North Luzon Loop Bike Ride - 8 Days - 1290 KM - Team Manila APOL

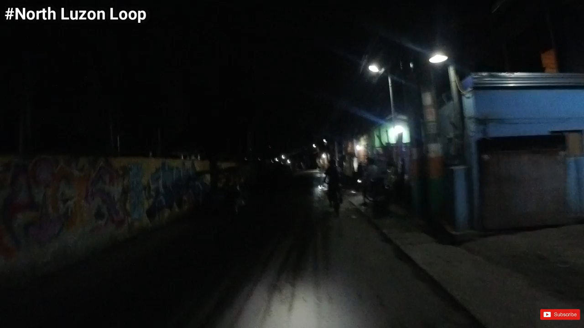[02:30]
8:29 PM. So, yun, dito starting point natin sa Bad Cave, sa may Panghinay, Bulacan. So, sabi ko nga kanina, target natin for this day is makarating tayo ng Isabela.
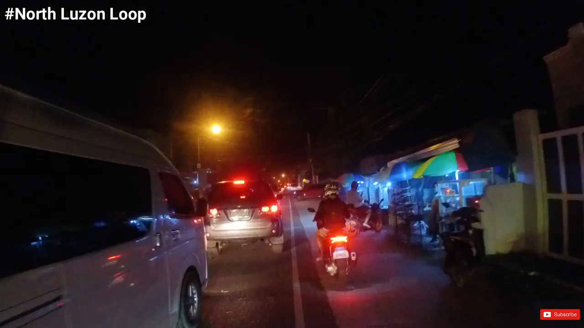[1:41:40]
Tapos parang nandun yung ano, nandun yung mga pamilya na ko, may upuan, nag-aabang. Uy, sarap. Ngayon, meron palang prosesyon. So siguro tradition every Holy Week may prosesyon. So ayan na nga, tignan nyo master in traffic. Gano'ng kahaba.